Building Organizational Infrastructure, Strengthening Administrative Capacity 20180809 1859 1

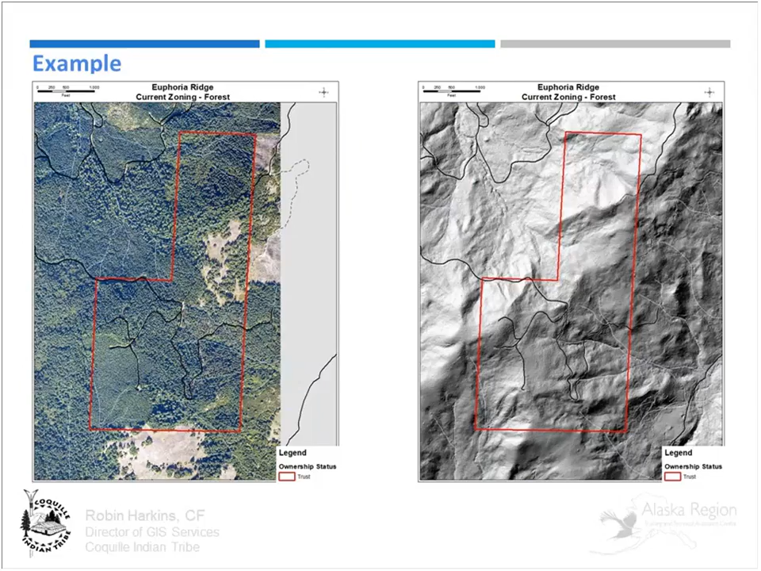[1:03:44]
And then on the right, that's a bare earth hillshade that helps us identify where the creeks are, um, the ridges, potentially, uh, the roads and other things. Occasionally, you'll also be able to find, um, areas where a house was built, um, historically, um, with this data.